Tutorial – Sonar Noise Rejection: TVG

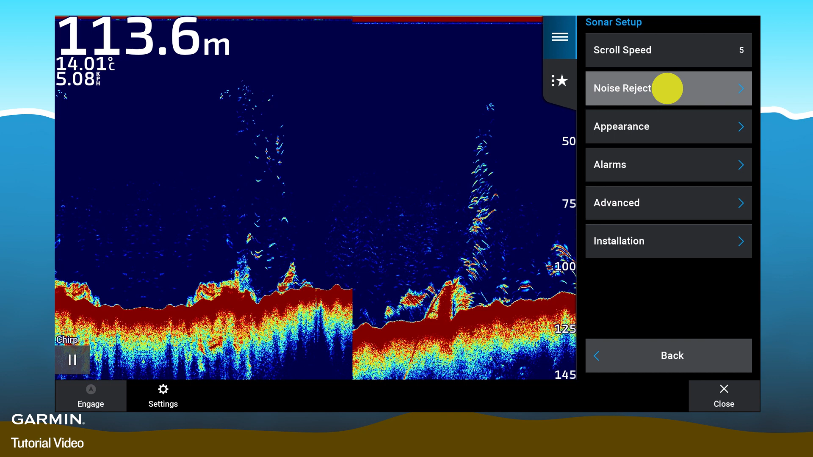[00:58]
On screen: depth 113.6 m, water 14.01°C
TVG. Here, you can select the intensity of the TVG.
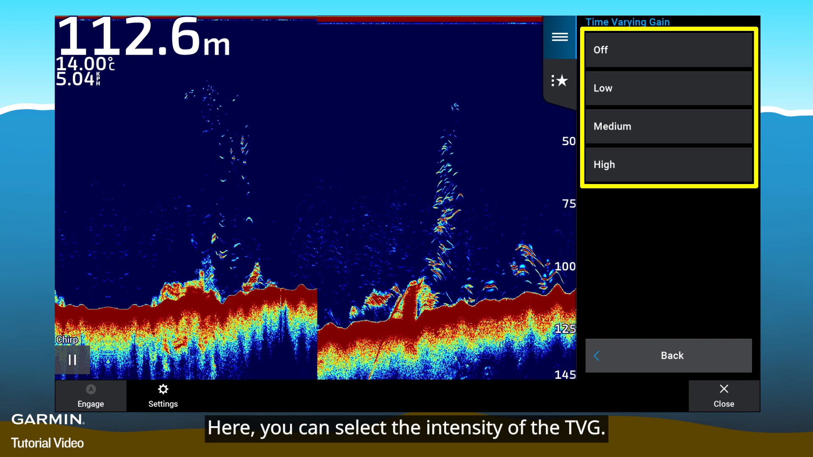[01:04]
On screen: depth 112.6 m, water 14.00°C
Higher intensity will reduce more gain of the shallow echoes.